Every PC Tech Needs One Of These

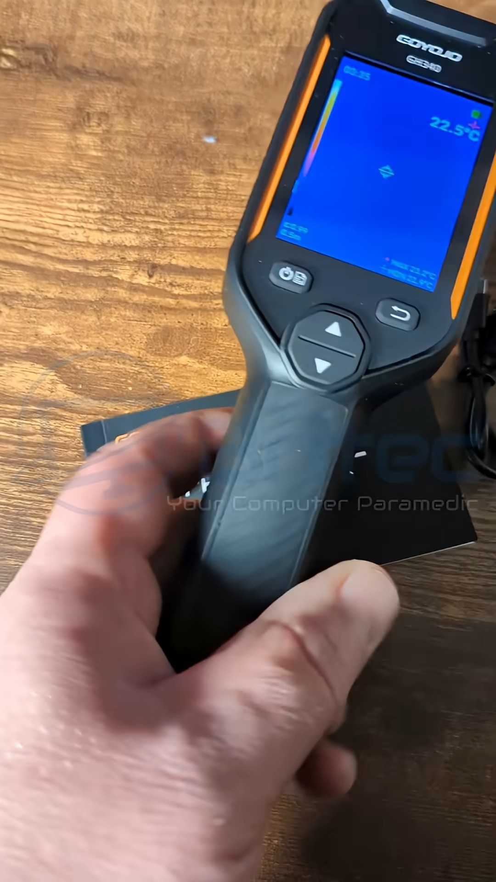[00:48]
On screen: spot 22.5°C
Super lightweight, really nice rubbery grip here. You've got your navigation buttons on the front here,
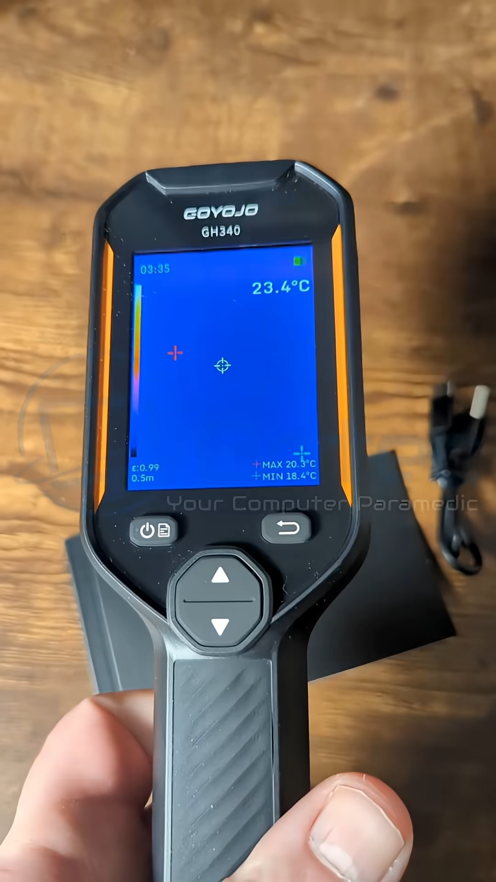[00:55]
On screen: spot 23.4°C, max 20.3°C, min 18.4°C
got your back button, your up and down arrow keys and your menu and power button right here.
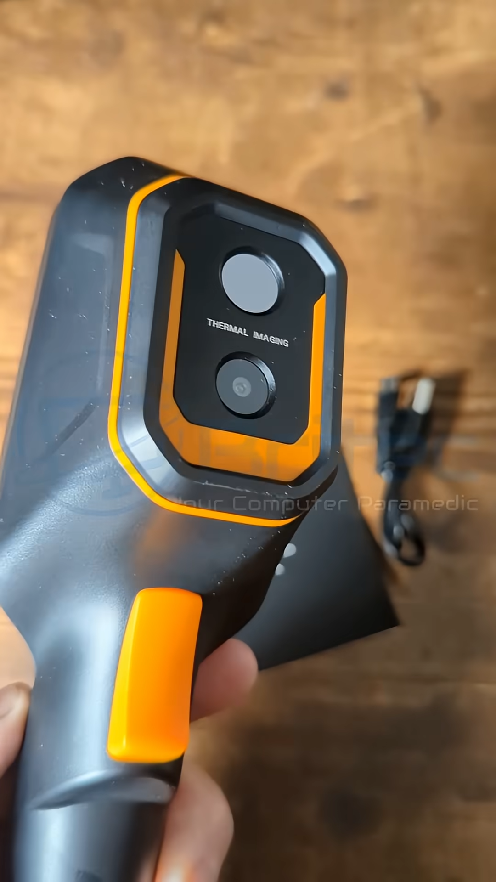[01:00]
Made of plastic and rubber. You can see the thermal imaging lenses on the back with a trigger for taking snapshots.
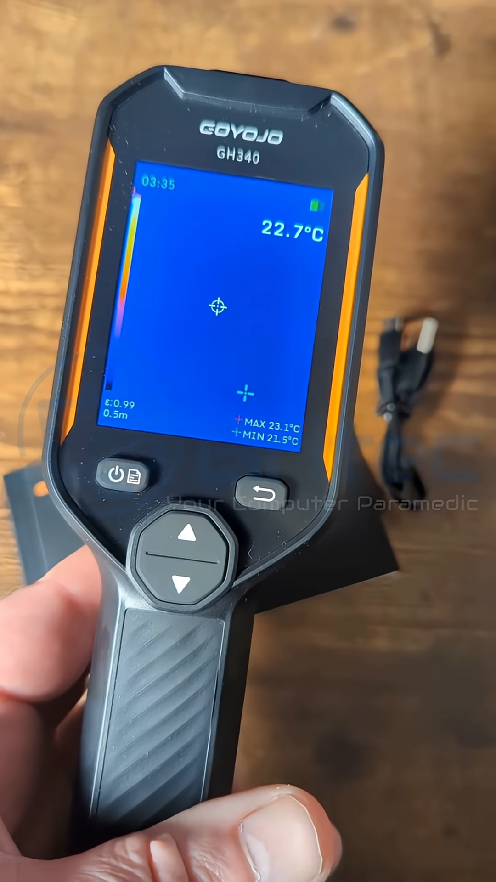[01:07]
On screen: spot 22.7°C, max 23.1°C, min 21.5°C
On the bottom, we have a tripod mount and handle,
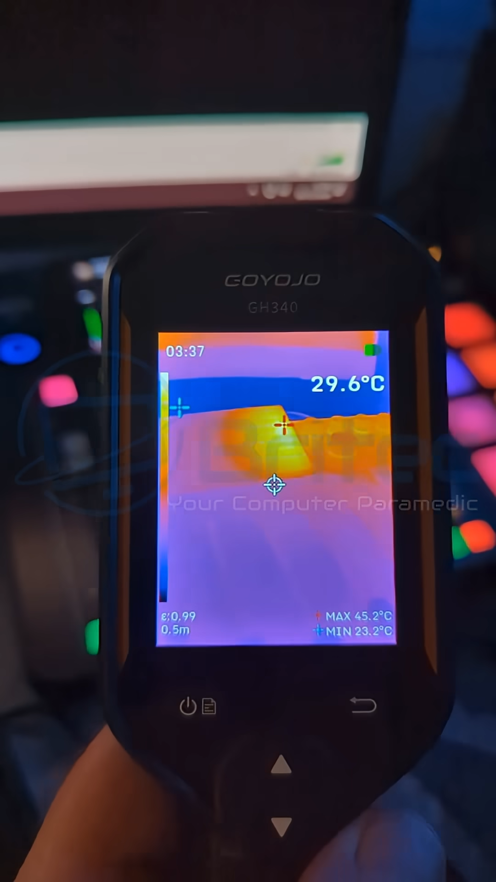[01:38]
On screen: spot 29.6°C, max 45.2°C, min 23.2°C
As you can see right here, I'm just pointing it at this device and we're getting a full blown readout of the temperature of this device at max minimum.
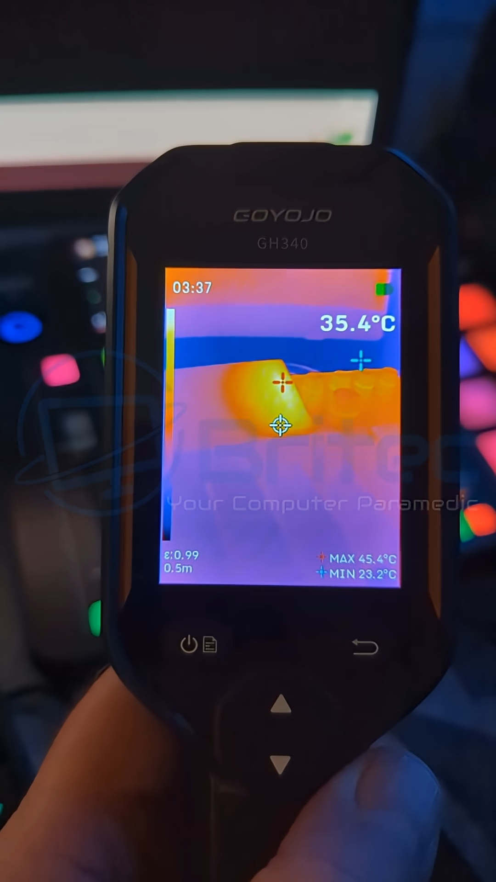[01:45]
On screen: spot 35.4°C, max 45.4°C, min 23.2°C
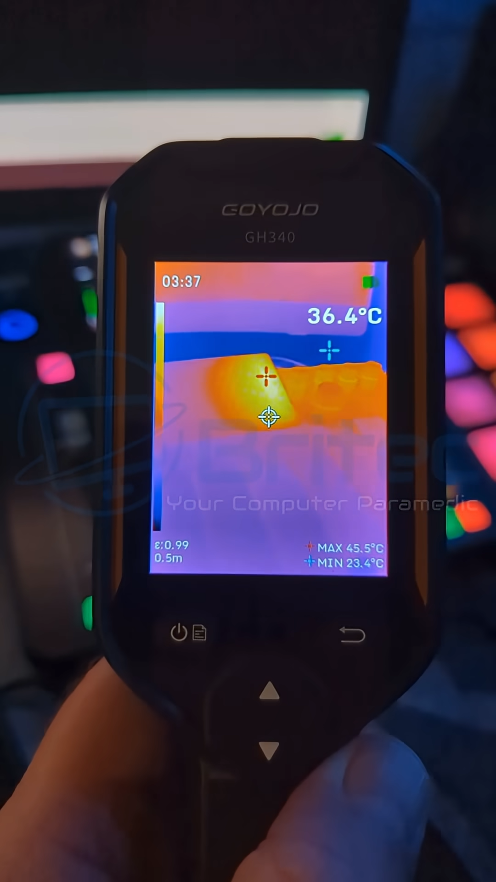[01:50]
On screen: spot 36.4°C, max 45.5°C, min 23.4°C
And also I can take snapshots of this by pulling the trigger, which will be stored on the device.
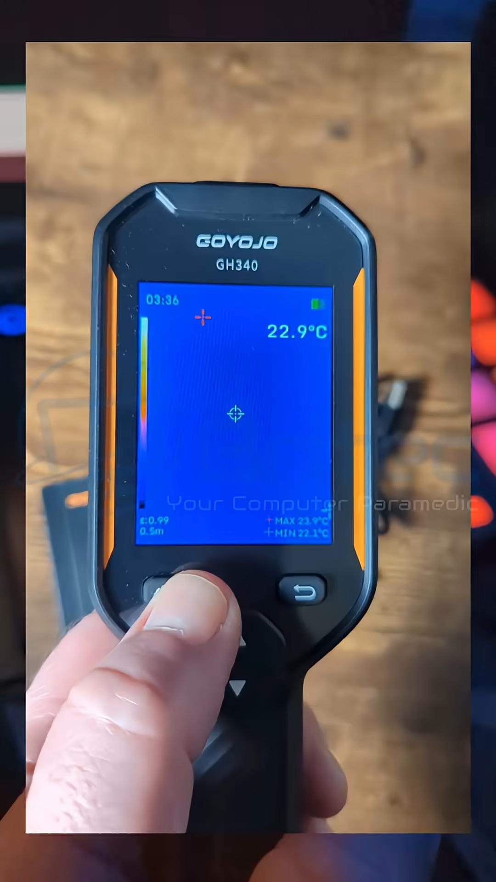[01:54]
On screen: spot 22.9°C, max 23.9°C, min 22.1°C
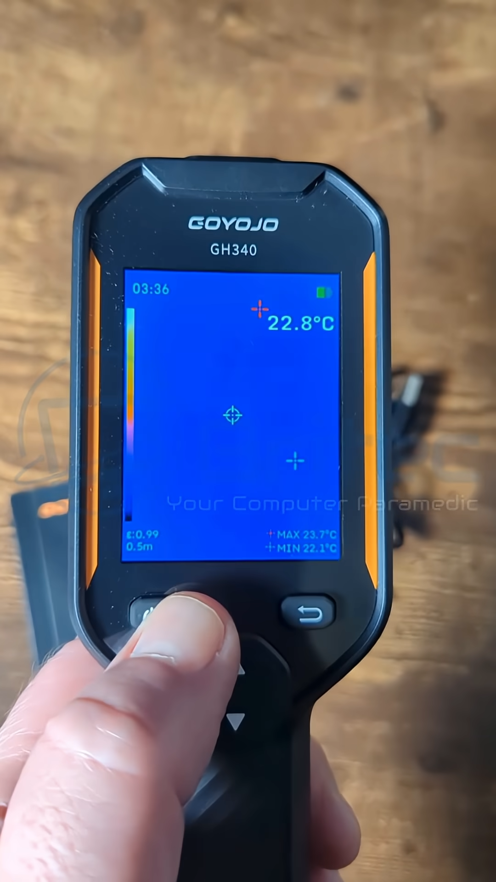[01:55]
On screen: spot 22.8°C, max 23.7°C, min 22.1°C
It has a wide temperature range of minus four Fahrenheit up to 1022 Fahrenheit. We can see we have our settings panel here with all of our settings that we can adjust for our device.